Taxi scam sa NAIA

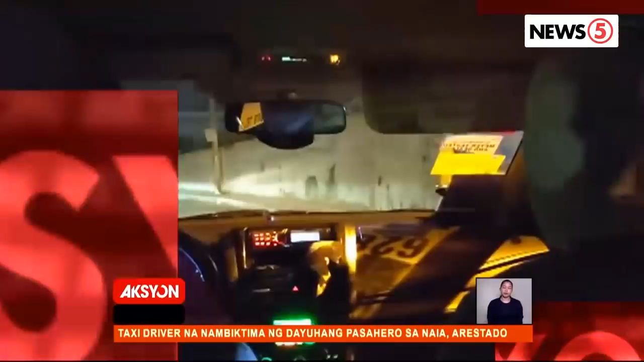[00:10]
Maririnig sa videong ito ang Austrian vlogger na si Mike na nakikiusap sa taksi driver para dalhin sila sa kanilang destinasyon.
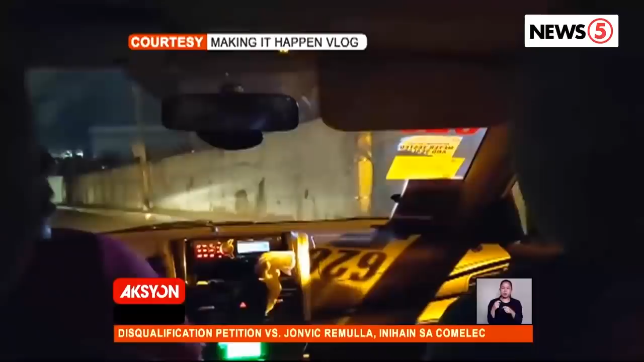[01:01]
Napakalma naman daw nila ang driver. Kaya inhatid din sila sa kanilang destinasyon.